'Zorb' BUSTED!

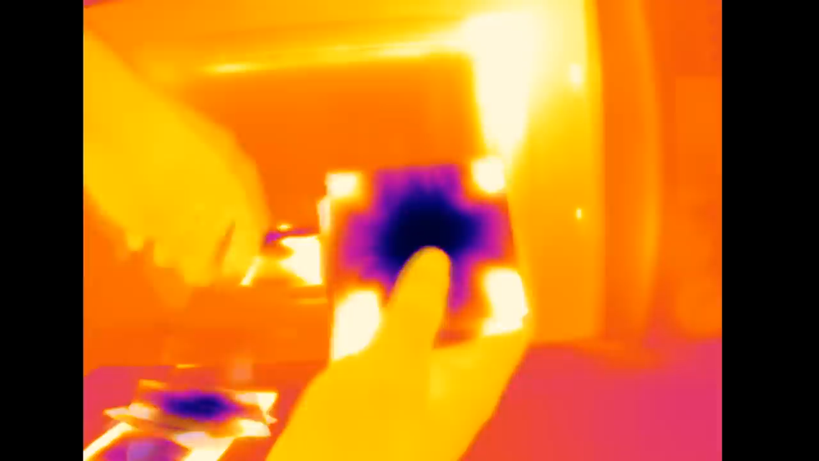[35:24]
So to demonstrate this, I've got a 6 gigahertz audio video transmitter here. That's at the lower end of the 5G band.
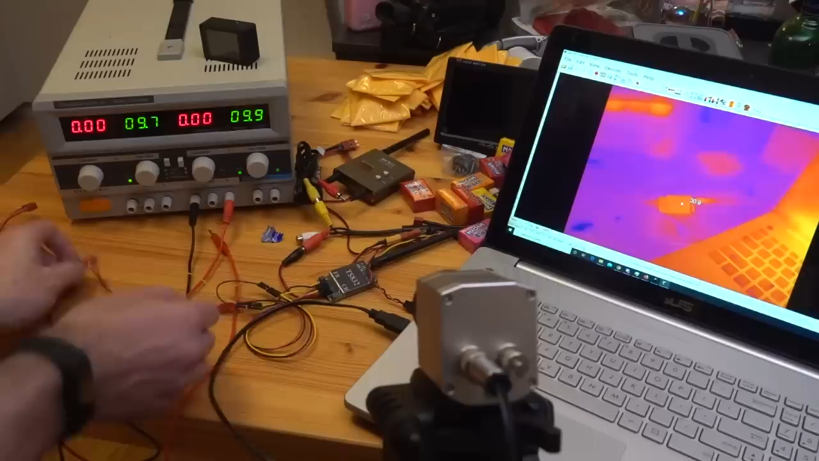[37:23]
When we light him up. Boom. So there we go.
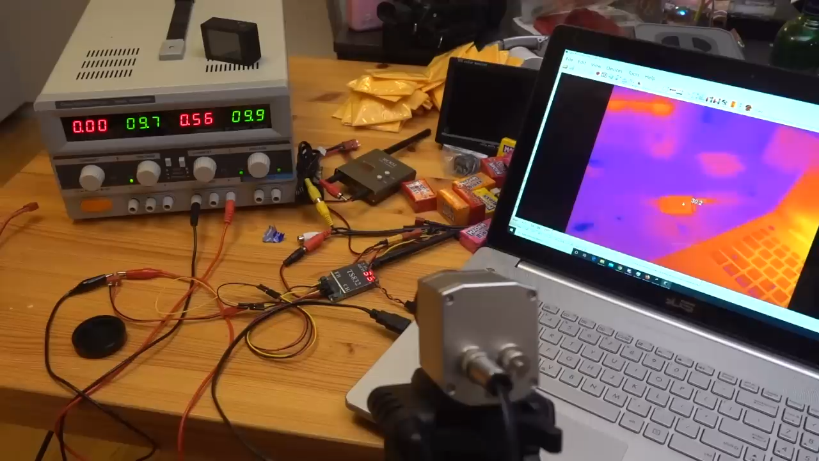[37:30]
Straight away with our six or so watts this thing is pulling down. And you'll see it starts to cook up pretty quick. So it passes. Oh wow, look at that. It's hotter than me already. So now comes the real question. How much is this this transmitter? It's belting off the the Wi-Fi. Yeah, I can sort of see it in action that you've got your camera that's going into your 5G transmitter.
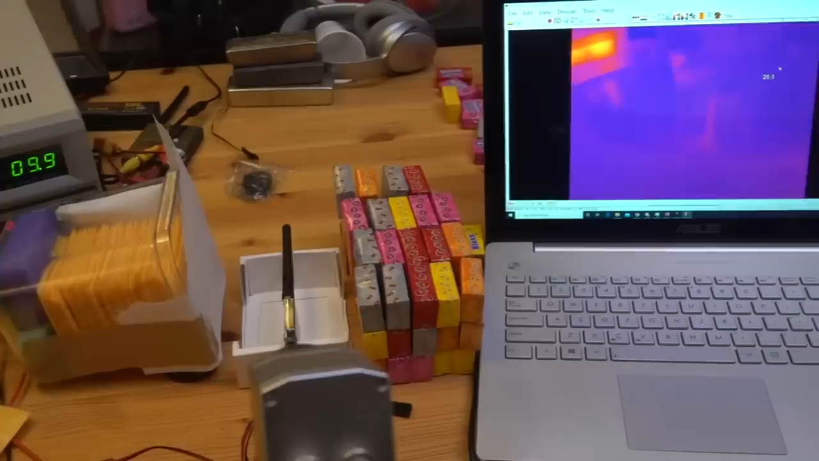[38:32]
I think we have just about the perfect setup, which in practice means that you can't see almost anything on the thermal camera. And the reason you can't see really anything on the thermal camera is because everything is the same temperature, which is awesome. That's how it should be at the beginning. So you will see that here, it's only when I touch it, you can just see the thermal fingerprints that I leave.
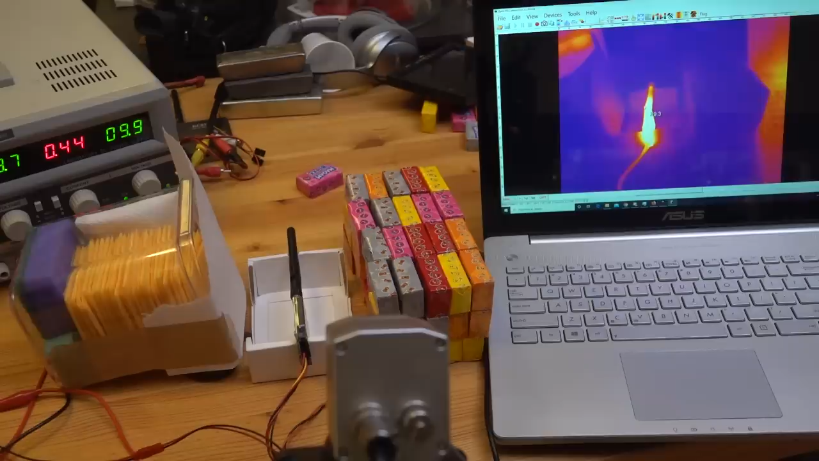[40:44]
of wagging it with a fairly powerful 5 gigahertz AV transmitter. So we can get rid of that now.
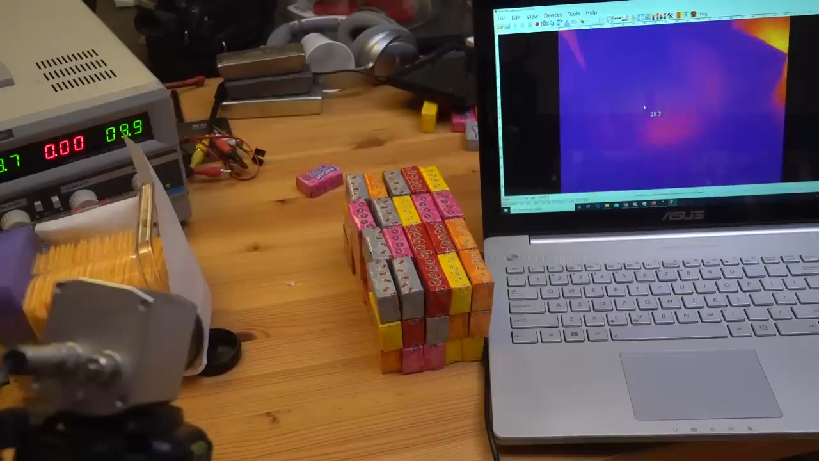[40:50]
Well, there's some signs of radiative heating here.
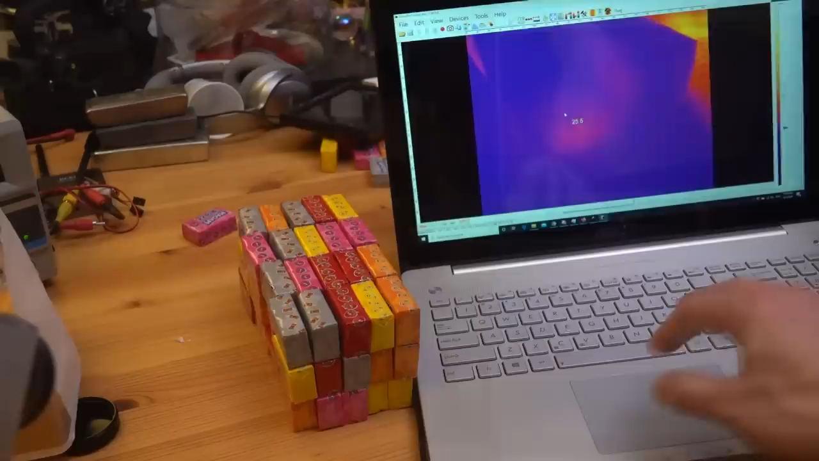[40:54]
I'm going to put the thermal camera onto the sort of narrowest thermal range that I can get. All right. Just to give you some idea, I'll be incineratingly hot on this. Oh, look at that. Signs of sun penetration. So, um, the ambient temperature is about 24 by the looks of things. Directly underneath the transmitter got up to 26.
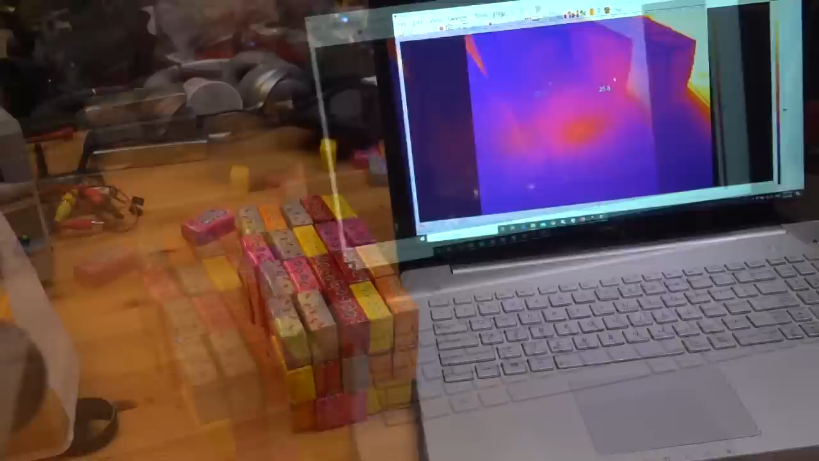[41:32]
Two degrees of heating over half an hour. And this is about 25. Now comes the real test, right? What does it look like underneath? Okay. So let's get rid of the first row. In fact, now, now it's an interesting question, right? Has the heating gone all the way through? So, you can see what just me touching it does to it. Okay. I'm going to have to do it this way. And not really.
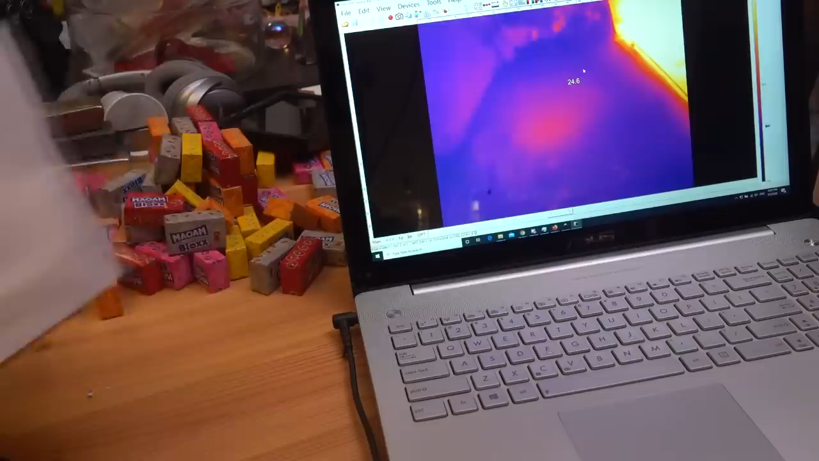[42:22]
It's not helped by it's a bit shiny, but you can see quite clearly here that there's almost no penetration more than a centimeter or so in. So let's move them off to the side. Now for the main. So, all right. So here we go. This is the Velveeta.
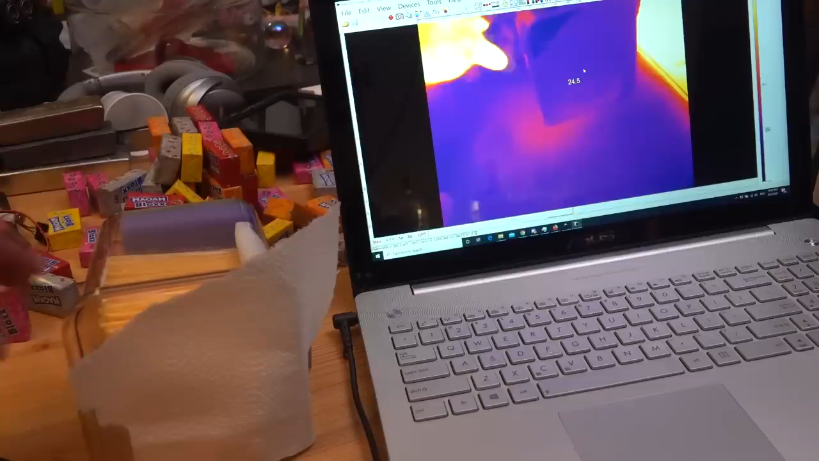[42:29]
So if it's just radiative heating, then of course there should be nothing really that goes through the paper. That paper would absorb all of the infrared.
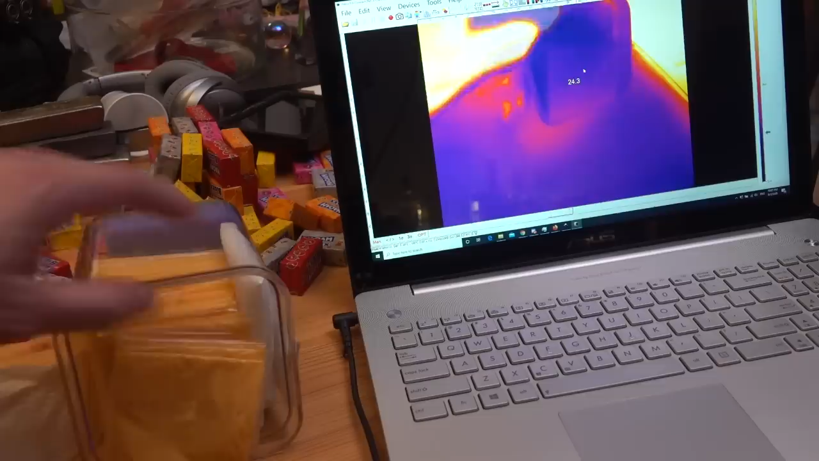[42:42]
And it looks like there is actually some modest heating there. So now we can go through this slice by slice. So it really does look like it's just one slice in and that's basically it. So the penetration of the 5G is, oh yeah, you see him. He's actually been cooked. Look at that.